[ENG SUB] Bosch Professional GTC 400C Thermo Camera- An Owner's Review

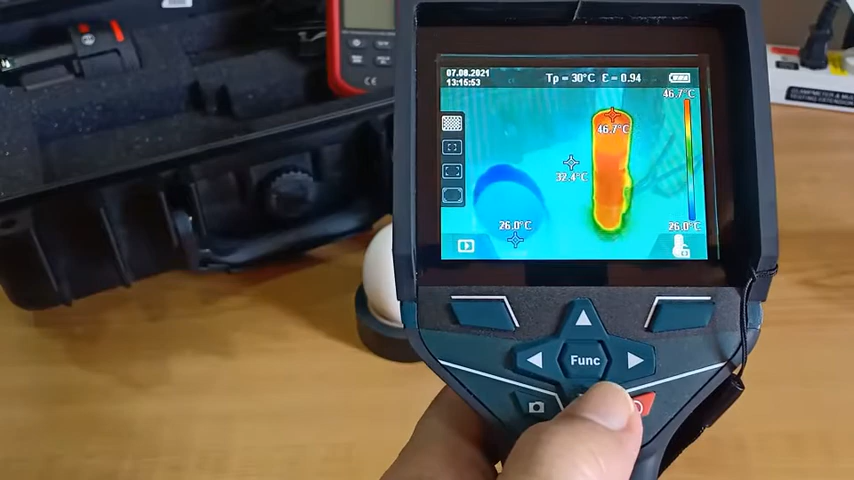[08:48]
On screen: spot 32.4°C, max 46.7°C, min 26.0°C, scale top 46.7°C, scale bottom 26.0°C
The transparency setting, coupled with the different color schemes for the heat signatures,
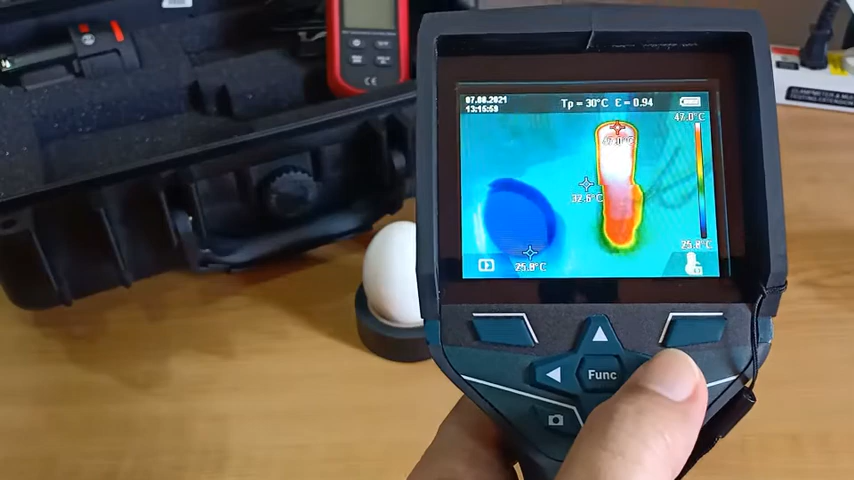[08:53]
On screen: scale bottom 25.8°C
allows the operator better control of the measurement.
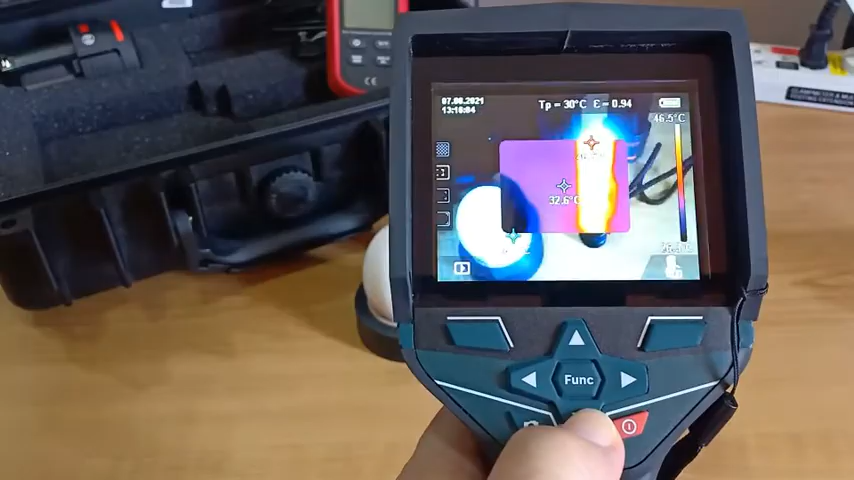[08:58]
On screen: scale top 46.5°C
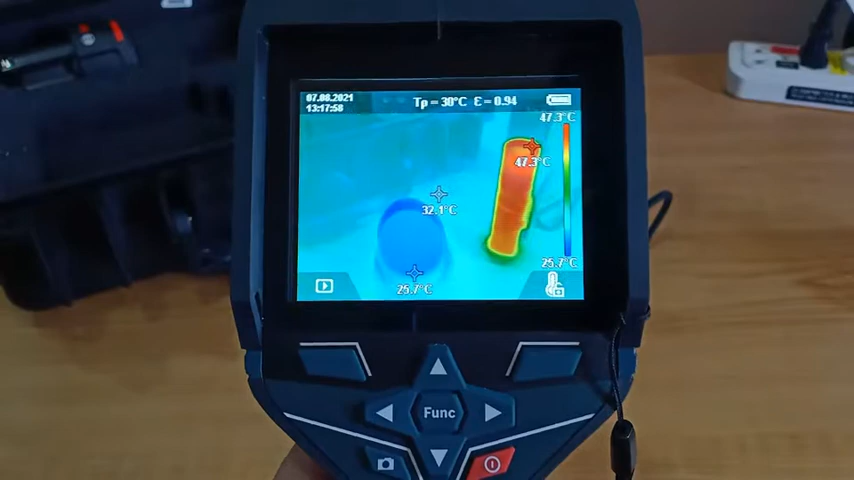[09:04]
On screen: spot 32.1°C, max 47.3°C, min 25.7°C, scale top 47.3°C, scale bottom 25.7°C
This is how to adjust the various settings of the camera using the function button.
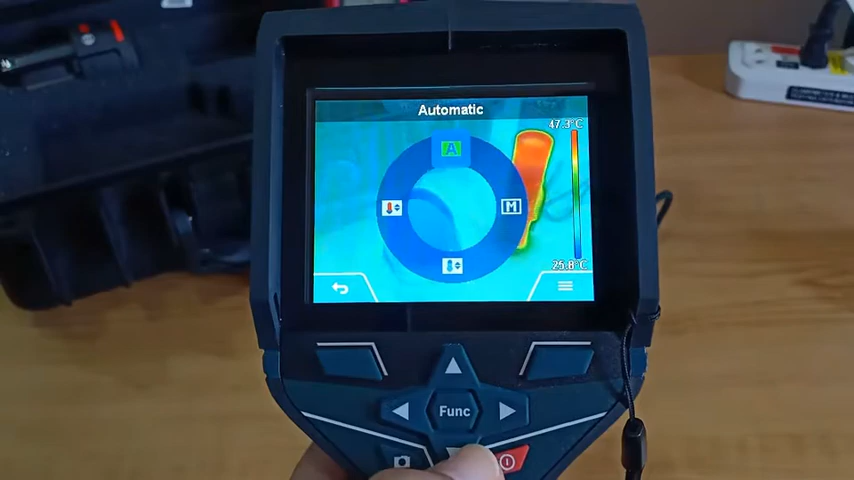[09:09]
On screen: scale top 47.3°C, scale bottom 25.8°C
From here, we can select automatic measurement, manual,
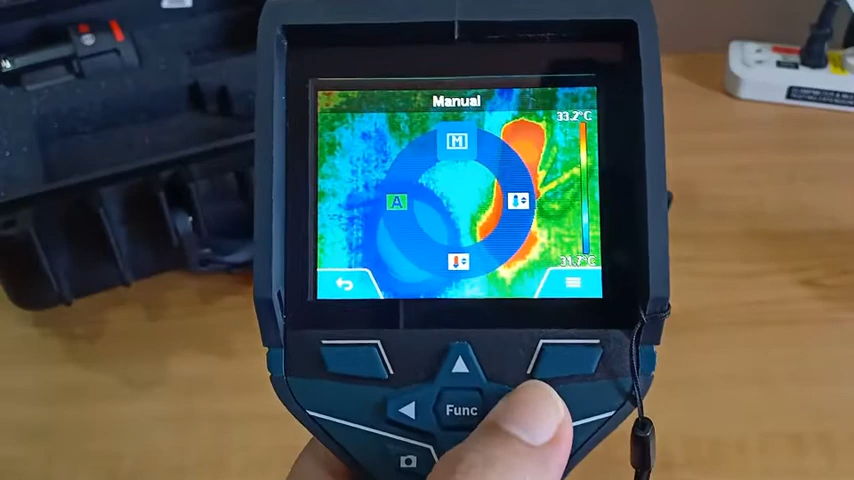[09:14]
On screen: scale top 33.2°C, scale bottom 31.7°C
cold detector, or heat detector.
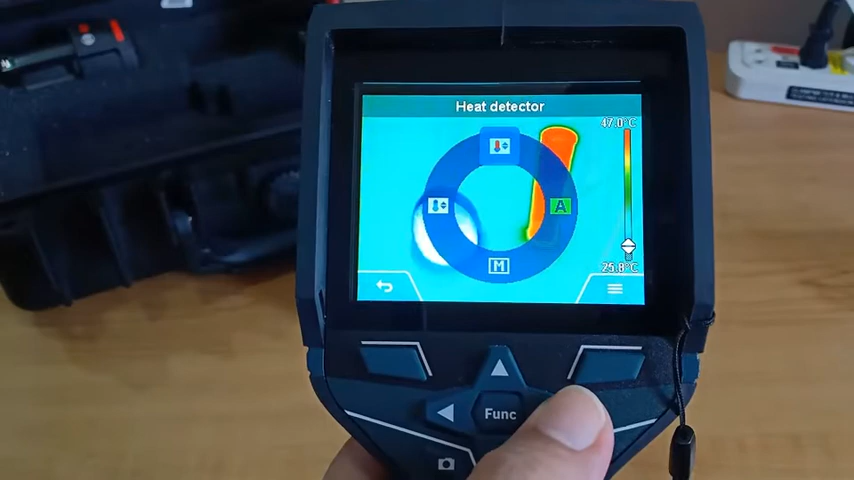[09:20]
On screen: scale top 47.0°C
For most applications, the automatic function should suffice.